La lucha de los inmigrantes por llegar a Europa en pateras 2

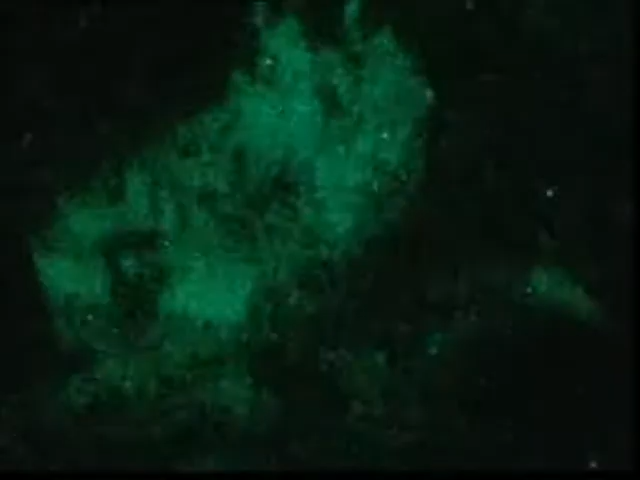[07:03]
El viaje de Mark y Ari en la patera duró 4 horas, que los marroquíes pasaron rezando en voz alta.
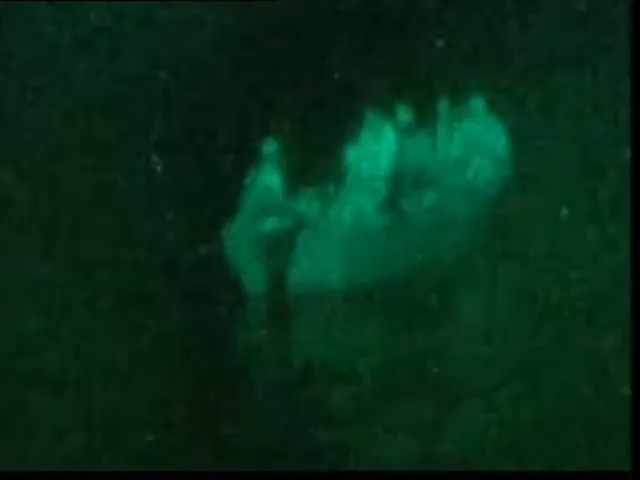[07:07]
Empapados, solo el calor de los cuerpos hacinados les permitía combatir el frío.
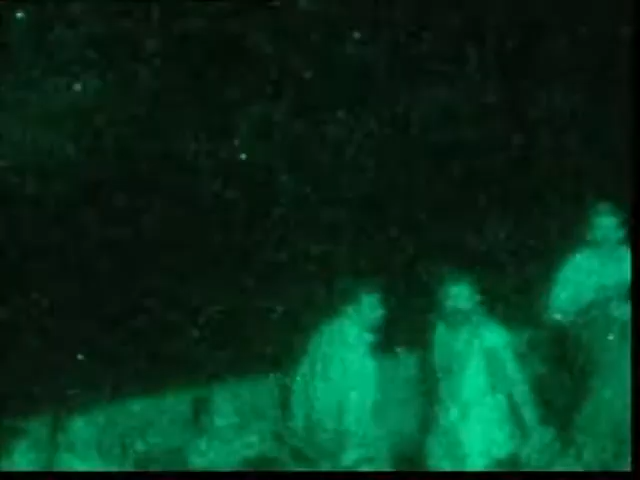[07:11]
Iban apiñados contra el fondo de la patera, ante la amenaza de recibir un golpe de remo si levantaban la cabeza.
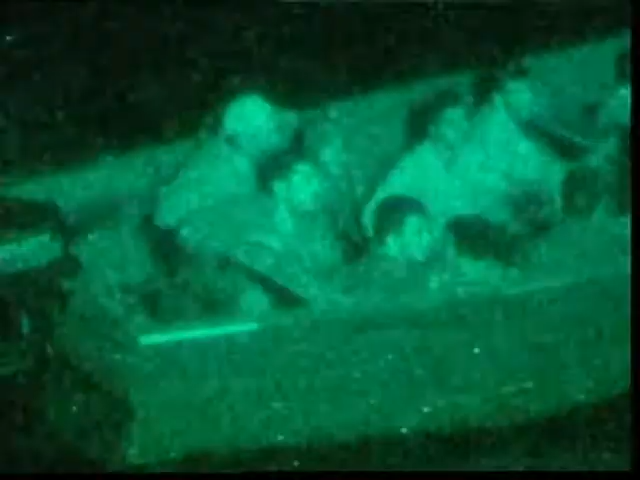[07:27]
Entre temblores, vómitos y rezos desesperados,
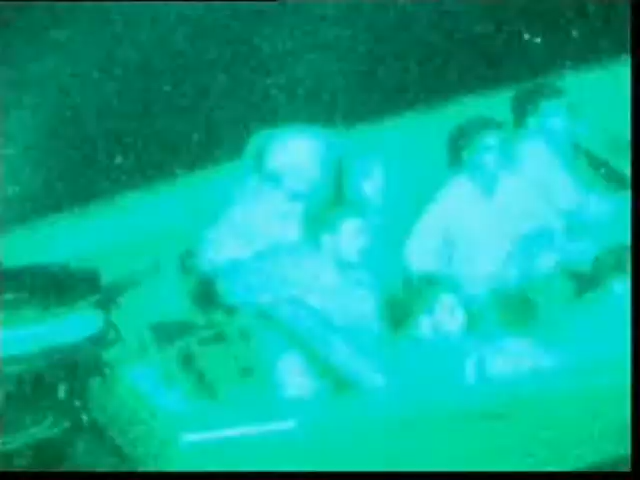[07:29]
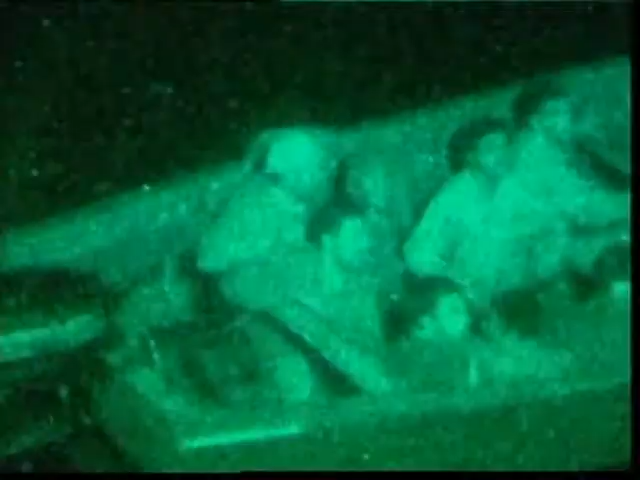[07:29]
los inmigrantes achicaban el agua como podían.
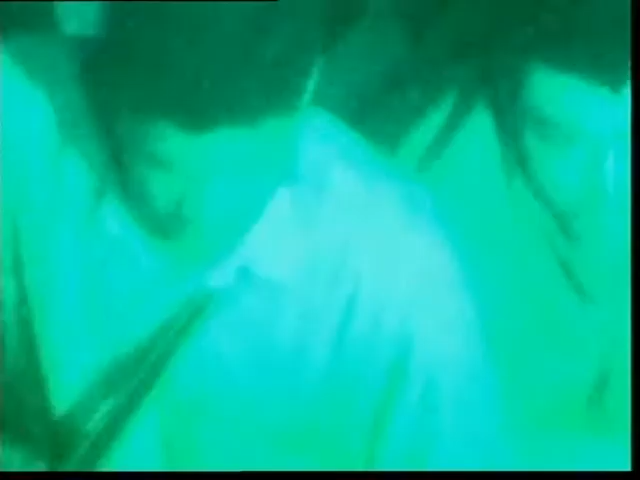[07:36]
Los ilegales echaron a correr para esconderse en la oscuridad, mientras el paterero volvía a Marruecos en su embarcación.